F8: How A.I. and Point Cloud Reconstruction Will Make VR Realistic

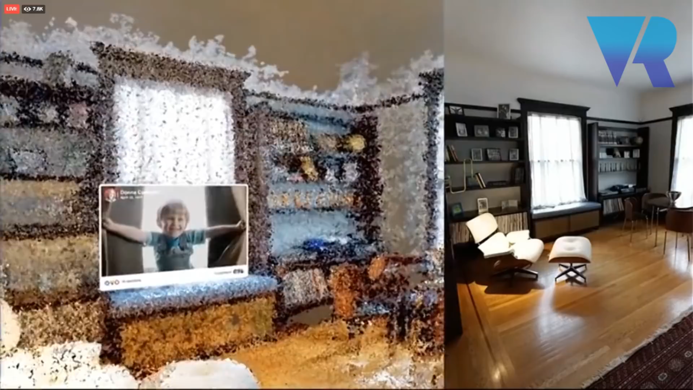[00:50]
We take a burst of images, a regular panorama from any phone with a dual camera.